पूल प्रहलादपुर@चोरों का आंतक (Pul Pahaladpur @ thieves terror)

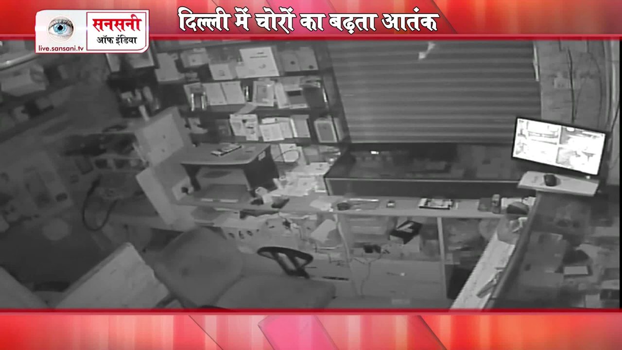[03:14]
कैमरों को भी तोड डाला हाला कि ये वारदाद CCTV कैमरे में कैद हो गई अब जरा यहाँ यह देखिए पहले यह कार यहां
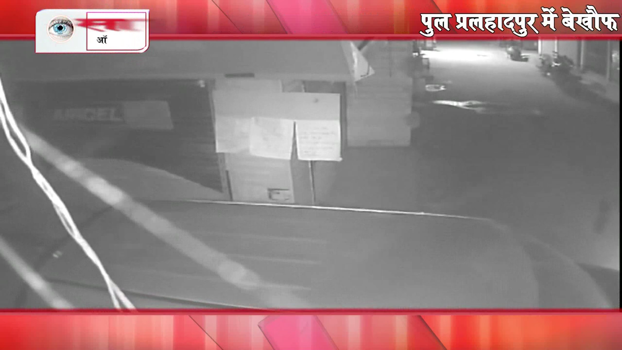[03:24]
आके खड़ी हो जाती है और फिर एक एक करके इसमें से तीन लोग निकलते हैं अब जरा यह देखिए यह दो शातिर चोर लोहे की रौड से इस शटर को खोलने की कोशिश कर रहे हैं शटर खोलने में इन्हें ज़्यादा मेहनत भी नहीं करनी पड़ती